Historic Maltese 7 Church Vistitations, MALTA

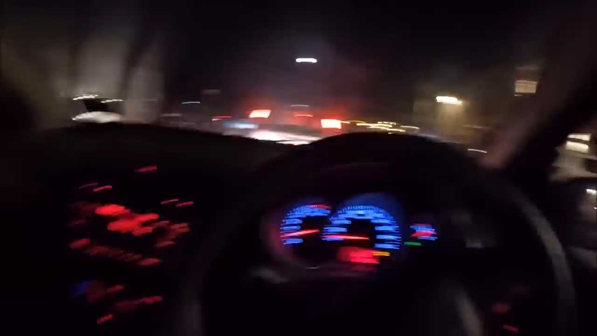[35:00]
We're on our way now from the secret parking space. This is the island by the back gate by Rabat. And we're by Mdina. We're trying to get through, but the buses are causing chaos. And the car, and everybody's trying to park. Anyway, we're on our way down, guys. We're just passing down there, here where this big island is.
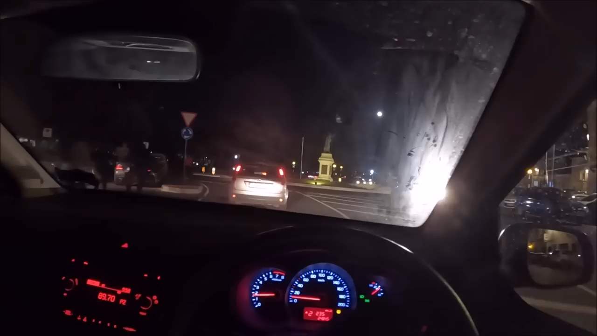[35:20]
I haven't been in this area. Rabat is to the right. Mdina's down there. Whoa. So I'm crossing.
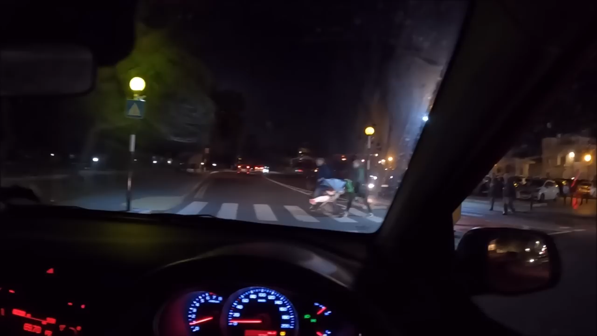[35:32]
Many, many people, guys. We're on our way. Don't go away. Hooray, we got out. We got out of Medina. It's Sa'aya. We're on our way down the hill. It's Sa'aya Hill, Rabat.
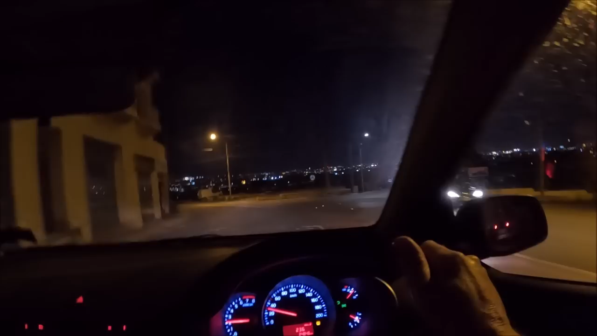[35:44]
And this is the way we're going now to the 3 villages. This is the main road coming down from Rabat. then we'll get on the new road. So all systems go, guys.
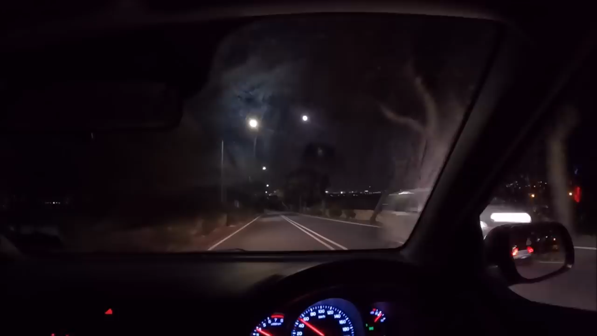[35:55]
Not too bad. So we're on number 6 now, eh? Number 6, guys.